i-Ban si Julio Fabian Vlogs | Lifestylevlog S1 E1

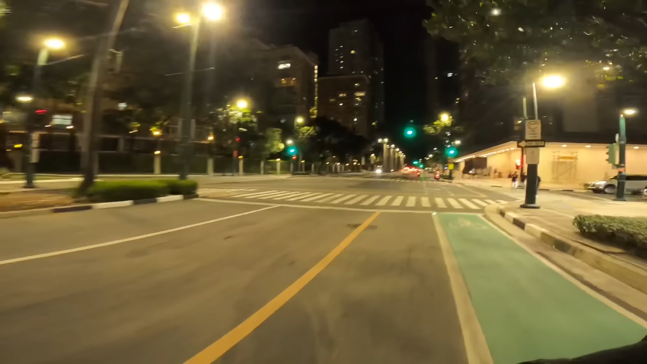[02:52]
ok upa go go go go go go so dito tayo dadaan sa bike lane mga kawan of peace para safe tayo whoops booking ha ha ha ang mahirap dito mga kawan of peace puro one way na yung ginawa nila dito sa BGC
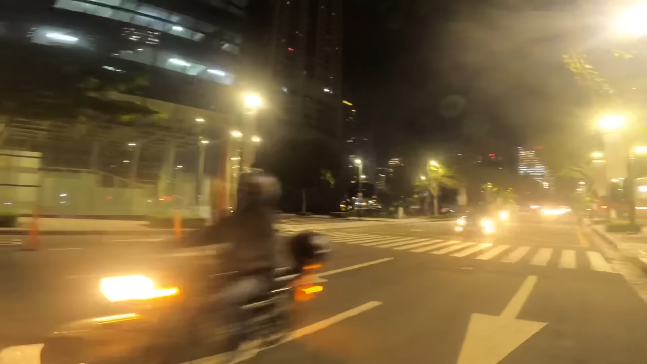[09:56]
kitang kita sa camera yan ah pwede ang skateboard sa drive through kainan na